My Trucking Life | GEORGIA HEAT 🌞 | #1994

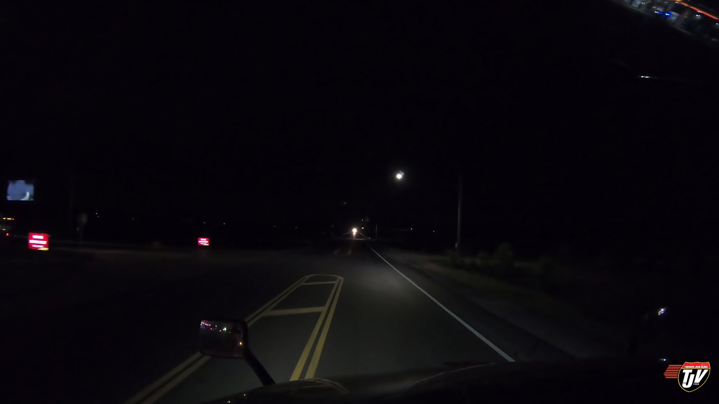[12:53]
You have arrived at your destination. On the left side, Pilot Travel Center number 049. Or Pembroke, or Oak Grove, Kentucky.
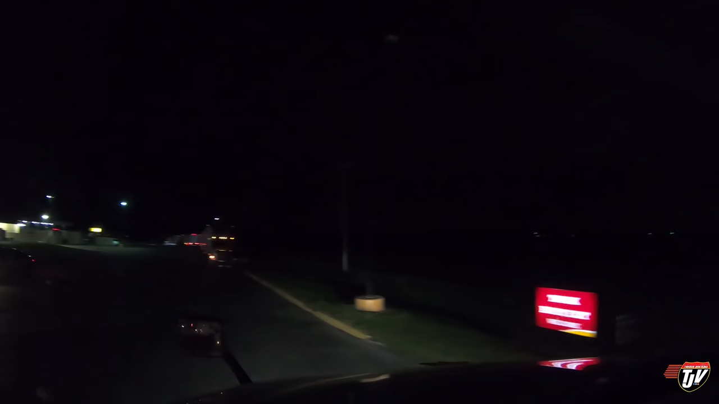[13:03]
Let's see if we can find us a parking spot in here. According to Trucker Path, it's full. But, we're going to go and check anyways, because according to Trucker Path, everything around here is full.
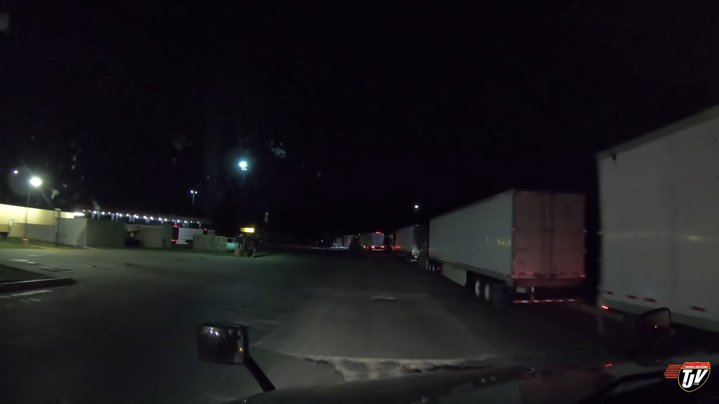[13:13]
So, uh, I don't doubt it. It probably is, but we're going to give it a shot anyway. I don't even know where to start. Hang on. Let's thread the needle here through the pumps.